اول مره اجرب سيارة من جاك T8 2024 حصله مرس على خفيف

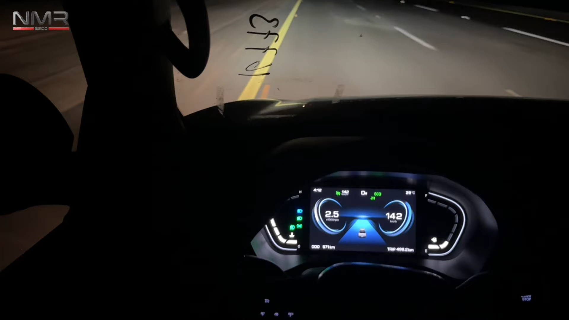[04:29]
اه من اليوم طبعنا من الارياض مشينا اربع مية ثمات سنين بخمسمائة
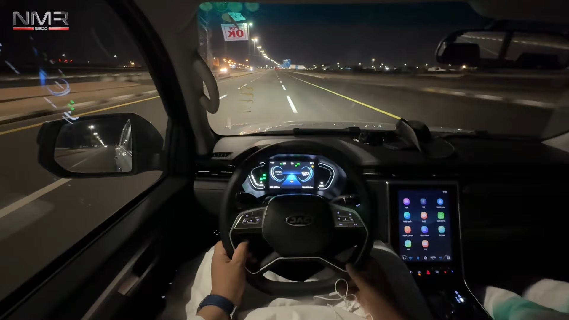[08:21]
ودخل نحايل يا ربك الحمد للشكر كان فيه 30 وصفر الرقم من اليوم طلعنا من اليوم خمسمية و سبب تسعين يعني قدل ستمية كيلو فالشاك تيتو برو يمشيك
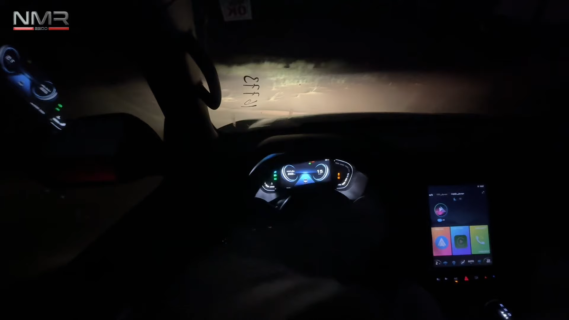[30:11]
يطفي هذا اللي استغربت منه يعني بعض السيارات ترقاه نوت ولا يفسر ولا شي هذا داعس